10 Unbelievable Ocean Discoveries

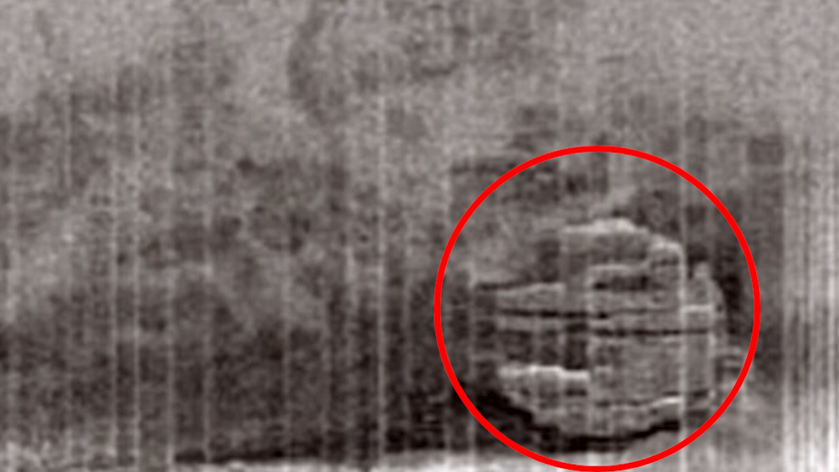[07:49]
in the summer of 2011 with an interesting sonar image